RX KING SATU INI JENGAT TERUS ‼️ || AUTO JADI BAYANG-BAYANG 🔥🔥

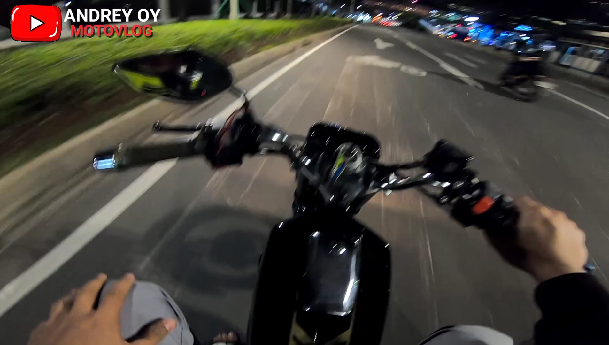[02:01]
Kok kayaknya gerimis deh ya? Kok kayaknya gerimis? Iya. Anjir, lama gak ngebut cuk. Enak banget rasanya anjir.
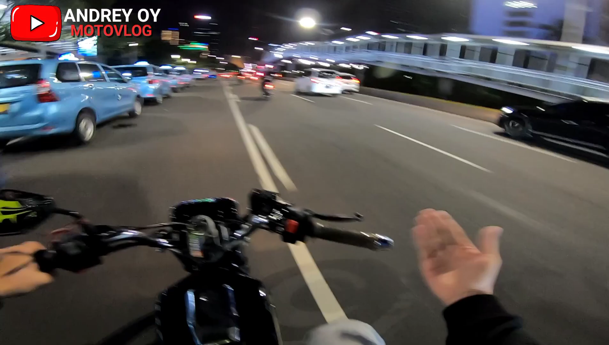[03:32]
Jadi jalanan masih rame ya. Gua berangkatnya nih jam 9. Harinya juga hari kerja. Jadi orang pada balik kantor banyak.
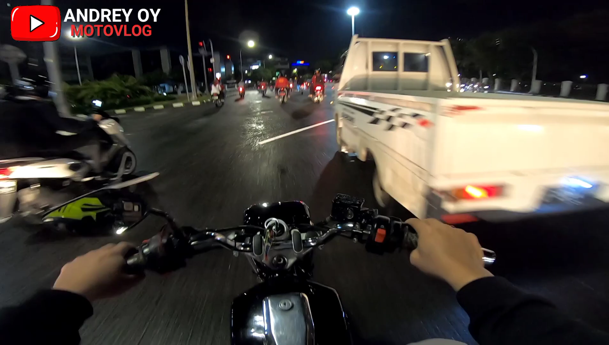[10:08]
Kita kota tua coba ini. Ini kayaknya baru diguyur deh.
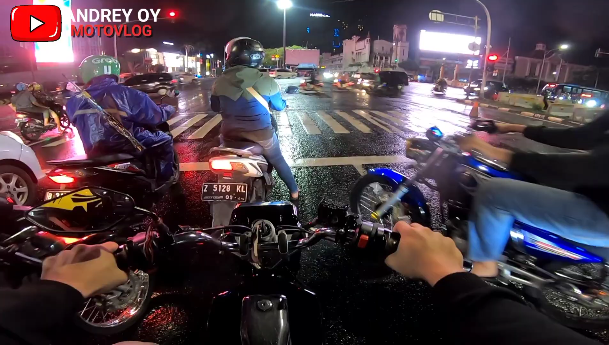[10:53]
Kayaknya baru hujan sini deh ya. Aduh. Ngeri.